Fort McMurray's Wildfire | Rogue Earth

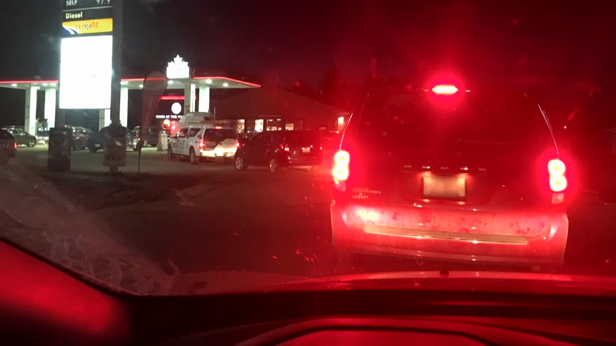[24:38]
So we get in the line for gas there, and maybe 1,000 cars, literally 1,000 cars in front of us.